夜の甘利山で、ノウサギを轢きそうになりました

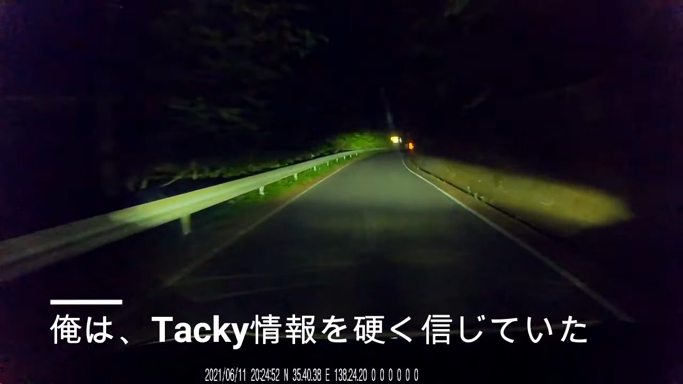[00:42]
工事中、この先通り抜けできませんって 。通り抜けできません。
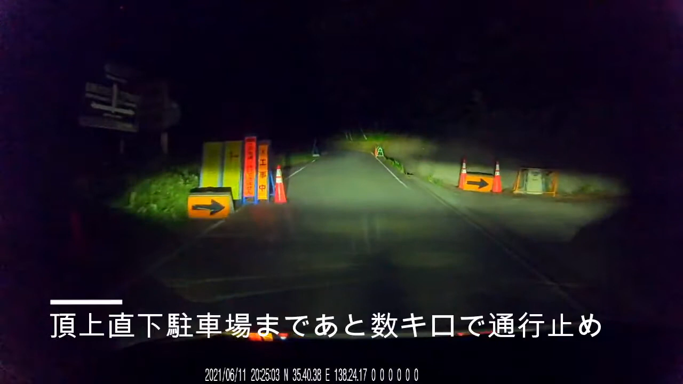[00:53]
何？こっち曲がれってこと？迂回路？ 迂回路ですね。 さら池までは上がれますだから。 山頂駐車場。山頂駐車場って書いてあるけど、どこに何の駐車場？ 多分こっちだよ。
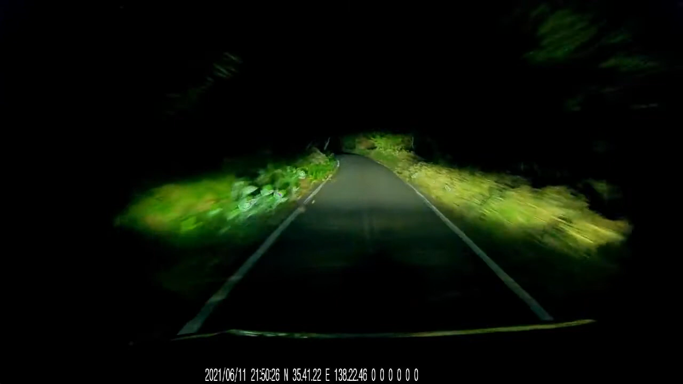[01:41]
なんだ今、ウサギ？ ウサギ だよね。 うん、 これ